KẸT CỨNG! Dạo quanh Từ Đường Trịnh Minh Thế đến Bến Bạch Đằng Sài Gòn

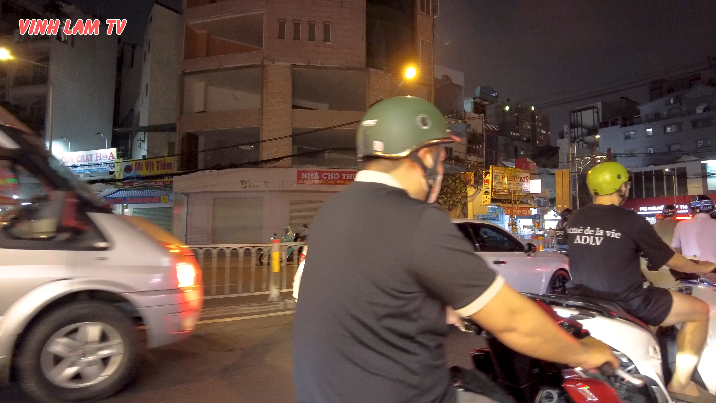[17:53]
Là khách sạn là đẹp luôn á, kẹt quá trời, kẹt xe quá trời luôn.
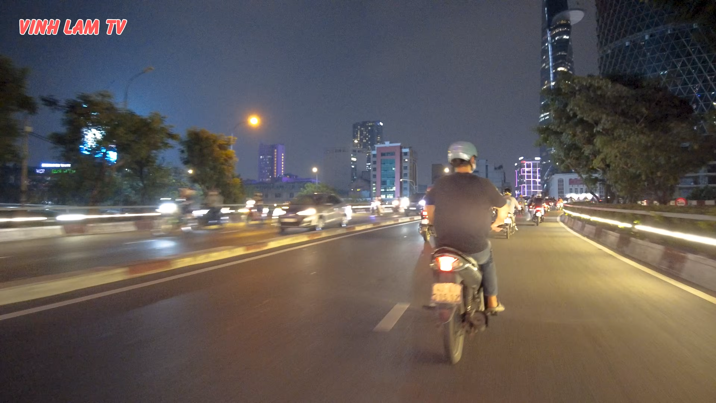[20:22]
Chứ quận 4 là Con đường Nguyễn Tất Thành là coi như vẫn vậy ha.
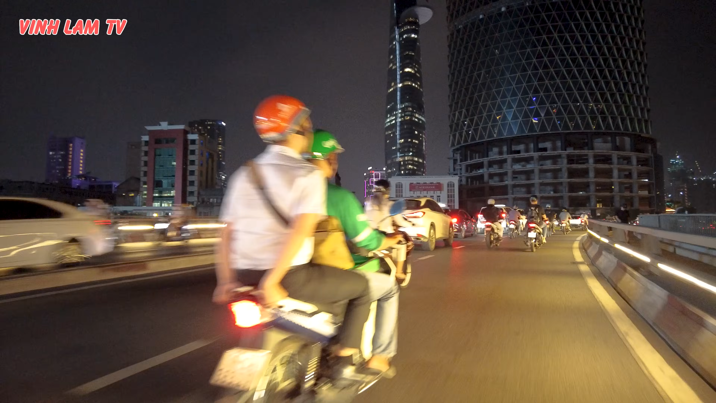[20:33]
Ồ, xe hơi kẹt lên tới đây luôn là biết rồi đó. Ở trên đường chỉ có Vinam TV với xe hơi là chạy chậm nhất.